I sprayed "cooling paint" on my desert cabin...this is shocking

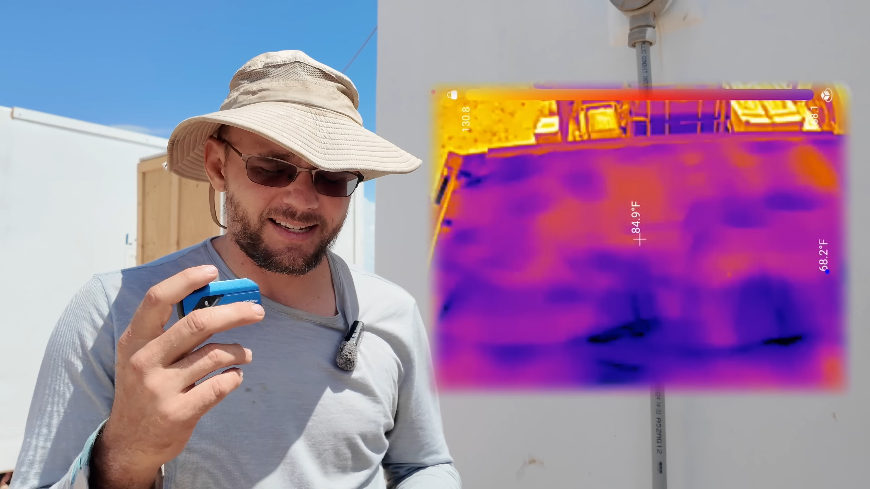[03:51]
On screen: spot 84.9°F
It's detecting the incoming thermal radiation and showing you the differences in intensity.
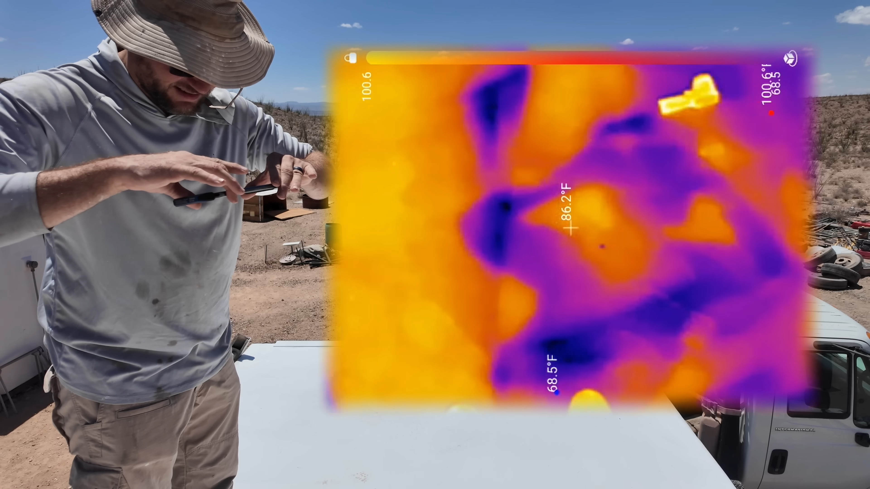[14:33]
On screen: spot 86.2°F, max 100.6°F
and you can see the spots where
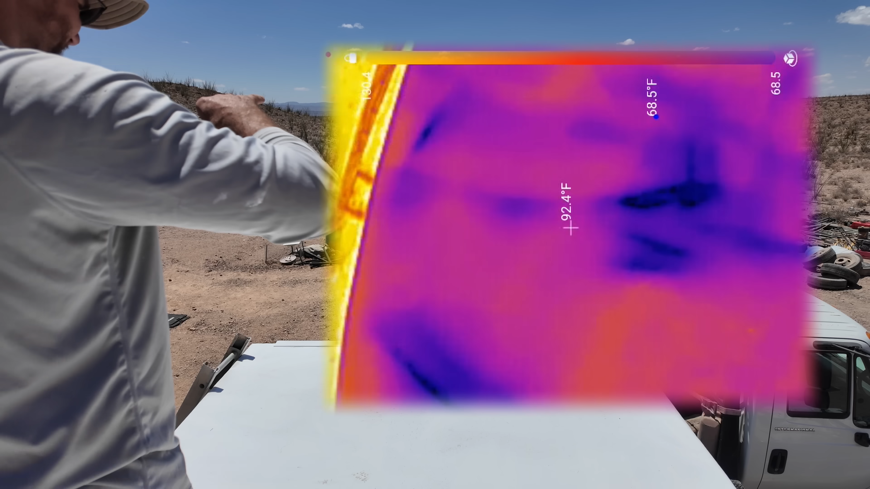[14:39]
On screen: spot 92.4°F
i painted but let's look at the neighboring building
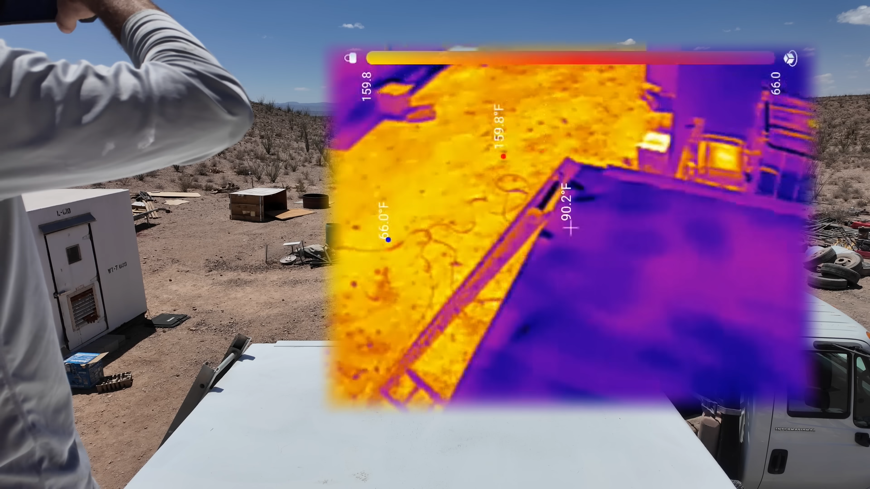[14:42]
so well that's probably not a fair comparison look at the kitchen it says that the roof is 109 over
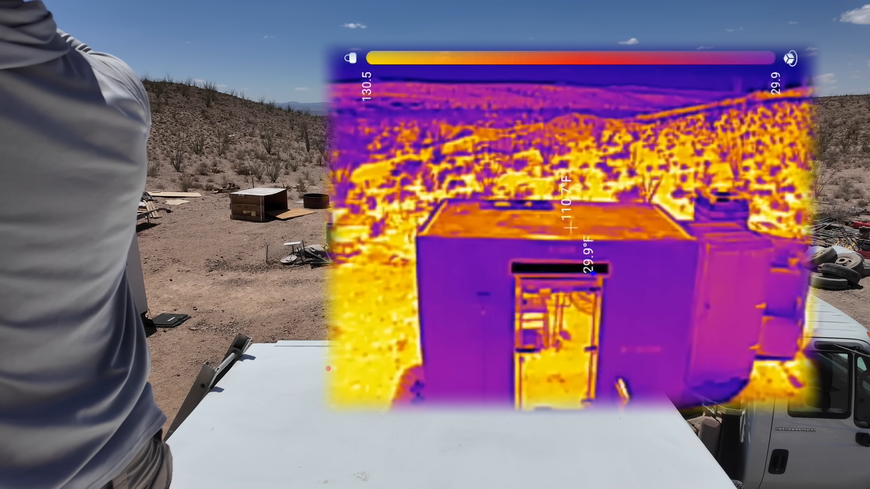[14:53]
this that's the kitchen 110 on the roof and this is
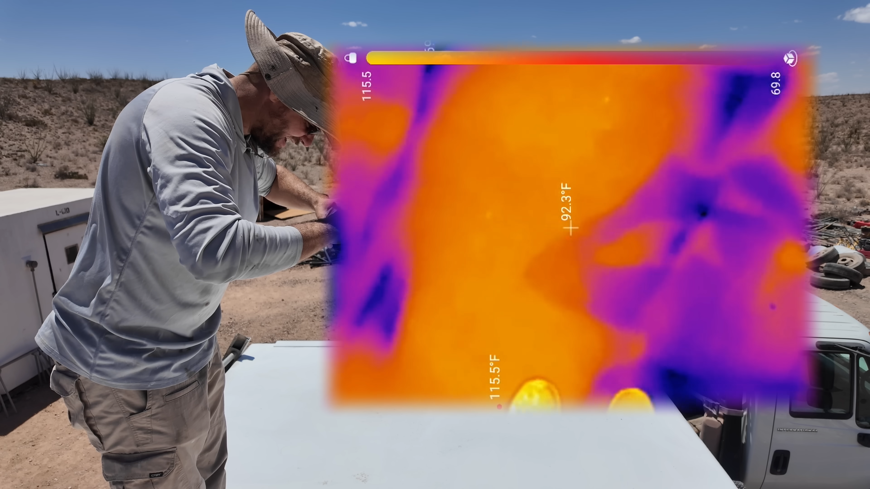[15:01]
On screen: spot 92.3°F
92
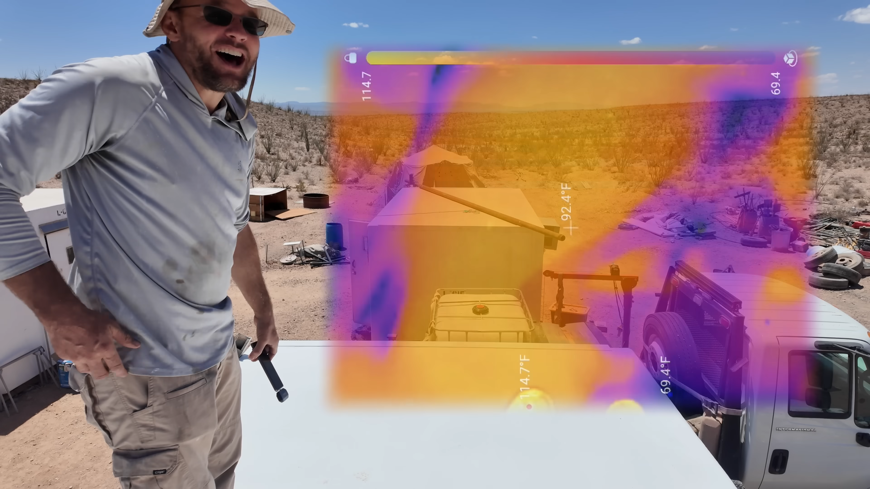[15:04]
On screen: spot 92.4°F, max 114.7°F, min 69.4°F
i think that's going to help keep the buildings cool the surface temperature of the neighboring building is 110 the surface temperature of this one